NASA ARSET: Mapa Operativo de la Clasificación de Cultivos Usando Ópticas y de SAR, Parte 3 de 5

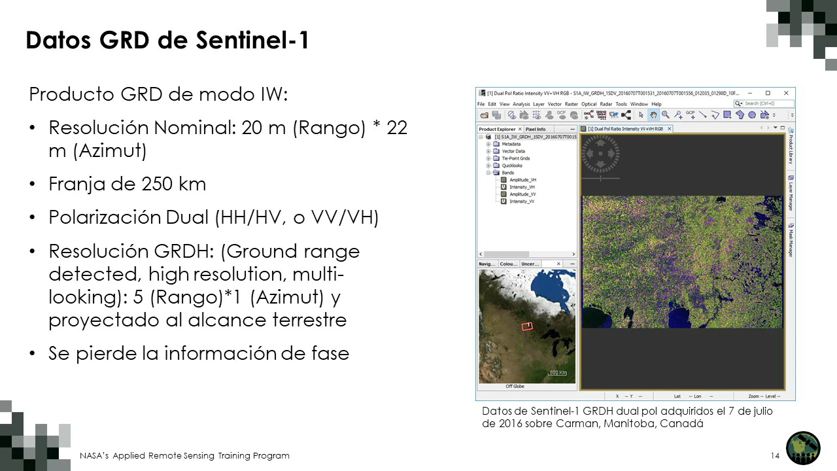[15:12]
Las polarizaciones VB y VH son preferibles y es generalmente lo que está disponible para Sentinel-1 sobre Tierra. Las imágenes de Sentinel-1 tienen una franja de 250 kilómetros, por lo que son preferibles para mapear extensas regiones operacionalmente. El Agriculture and Agri-Food Canada utiliza todas las imágenes ópticas que tengan nubosidad mínima.
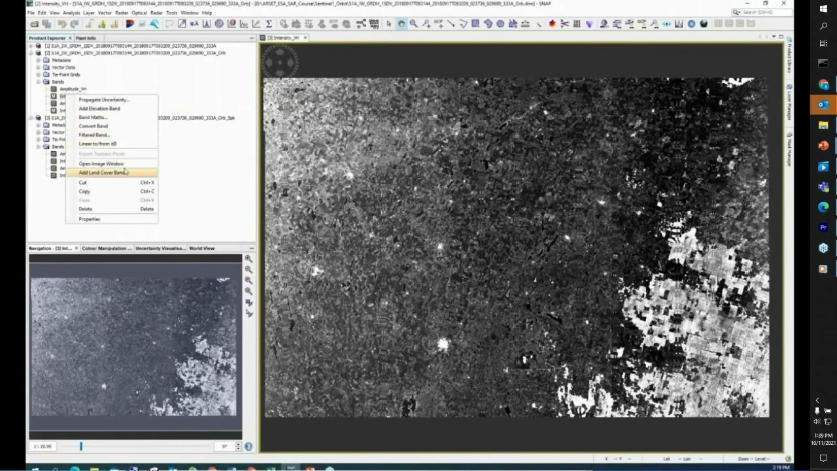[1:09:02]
comparar la imagen filtrada con la no filtrada. y para eso, hacen clic derecho en el mouse, open image window,
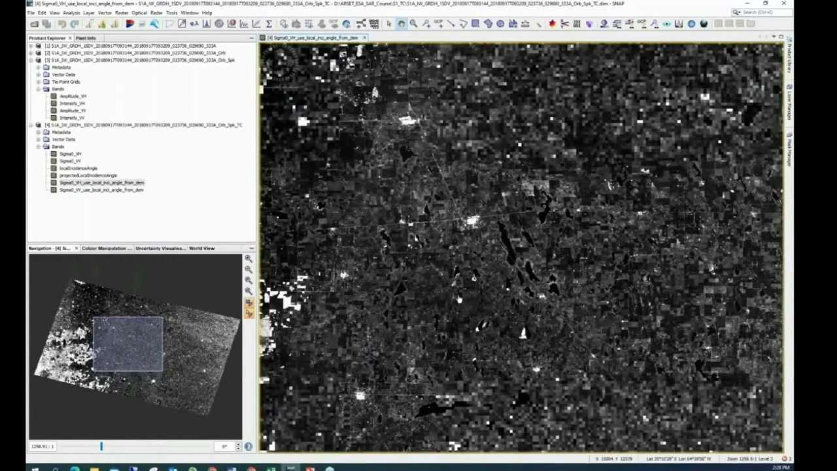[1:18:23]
entonces podemos ver diferentes campos cuerpos de agua
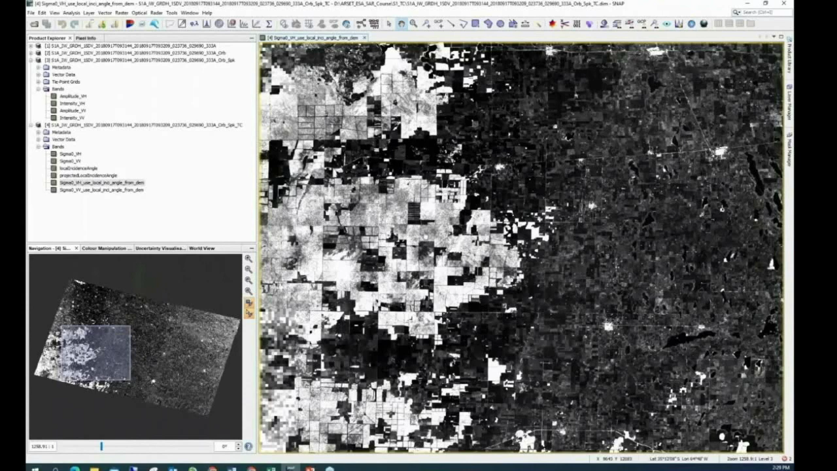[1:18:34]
campos agrícolas aquí aquí diferentes cuerpos de agua los oscuros los muy oscuros que ven y es ese parche brillante son
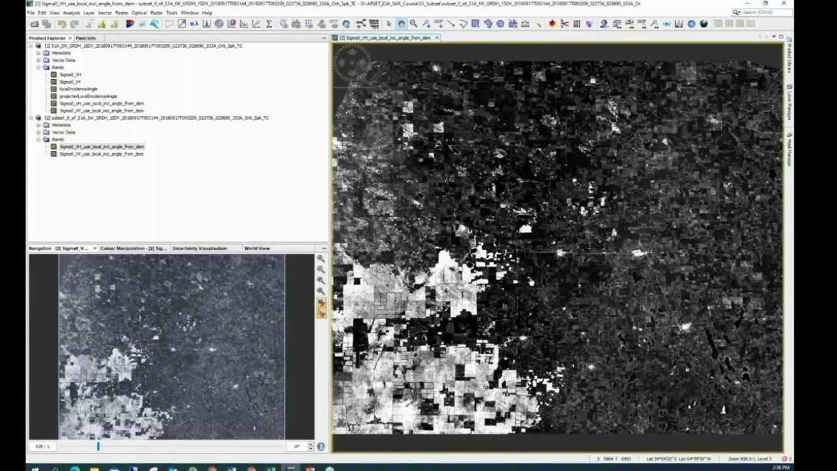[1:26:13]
Pueden ver diferentes detalles. Y ven que al agrandar, esto ocurre mucho más rápido que con la imagen completa.